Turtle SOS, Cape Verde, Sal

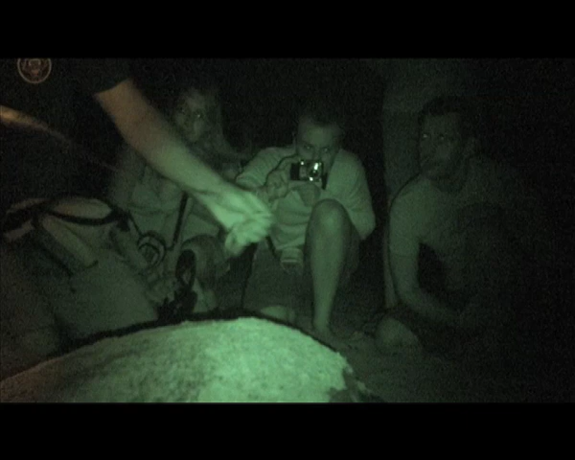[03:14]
86 and a half centimeters. She's quite big, bigger than average. So she would probably be maybe in the region of 50 years old.
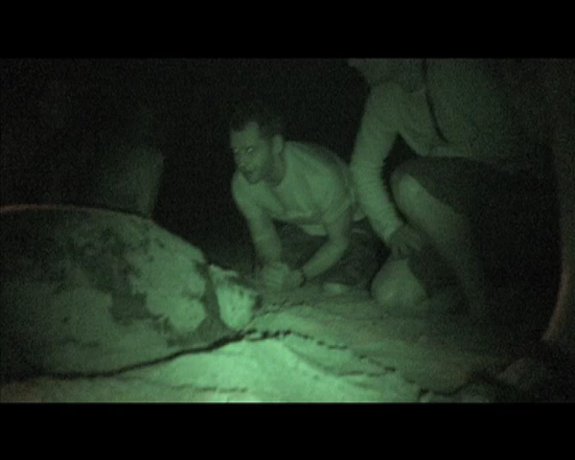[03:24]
Now what she's doing, she's starting to flip the sound back and cover up the nest. So she's padded it all down here. Now she's gonna cover it all up, so very, very difficult.